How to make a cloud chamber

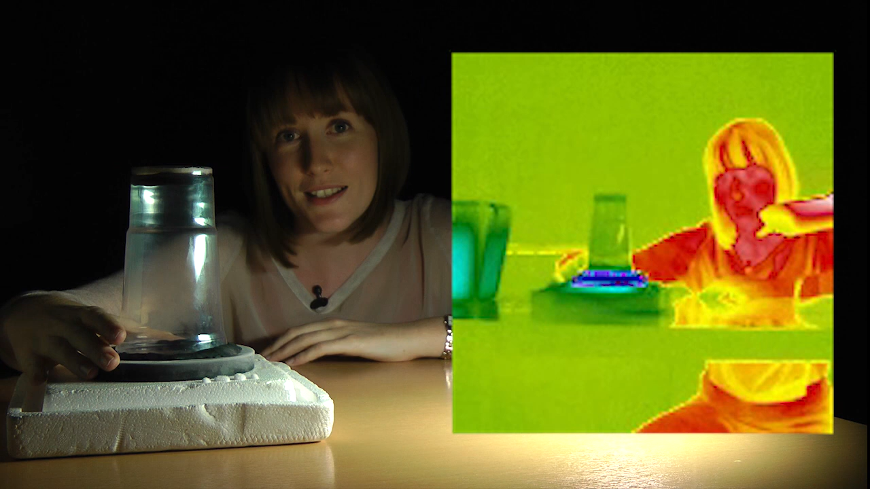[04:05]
You'll see the base here is really cold, my hands quite warm and the top is also warm and
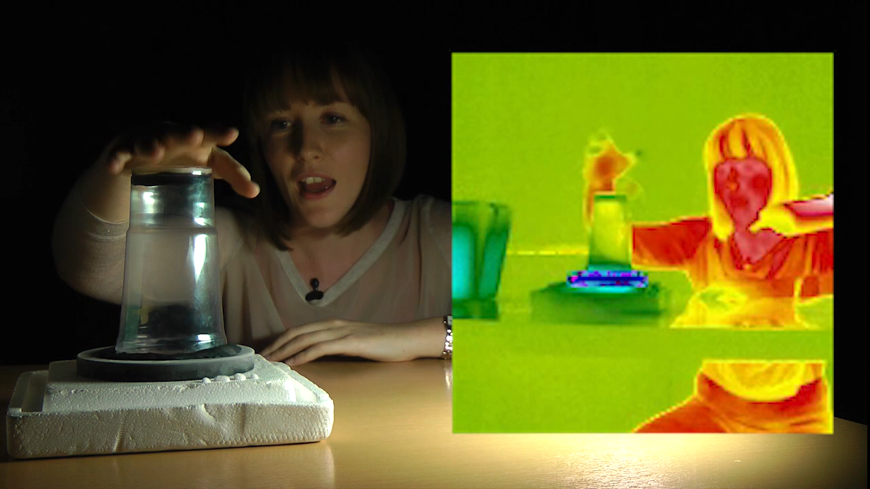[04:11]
that sets up the temperature difference that allows the cloud chamber to work.